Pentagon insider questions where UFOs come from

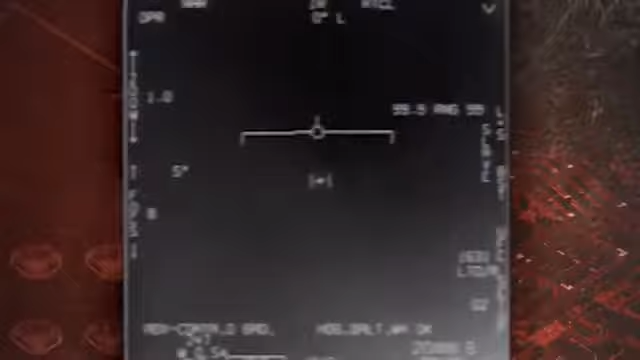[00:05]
This is the video that would shock the world and change it.
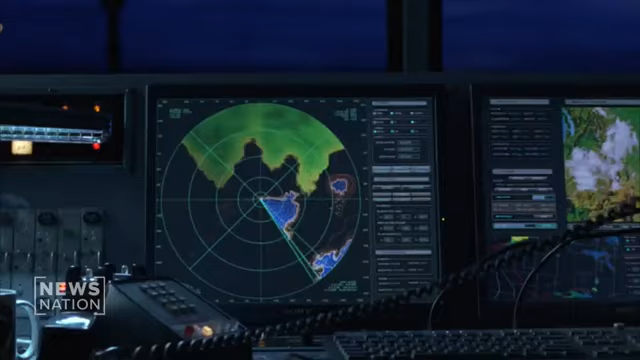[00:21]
And as they are doing this, there are two different radar arrays that are picking up these objects over the course of several days,
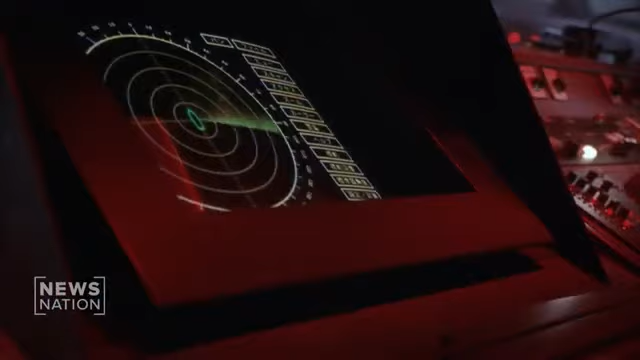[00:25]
dropping from 80,000 feet, and within about a second or less,
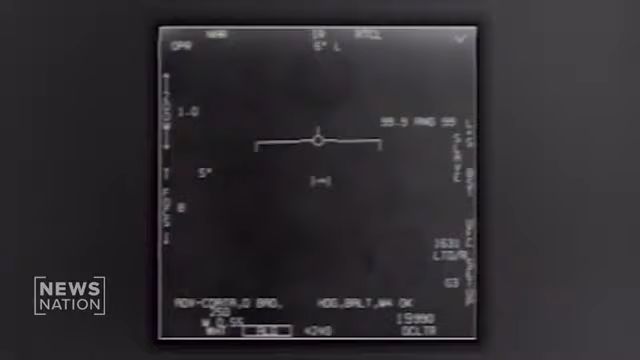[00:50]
roughly about the same length of an F-18 fuselage, performing in ways that we still can't replicate, bouncing around up and down. So this is an intelligent technology. This is absolutely, and it's responsive and reactive.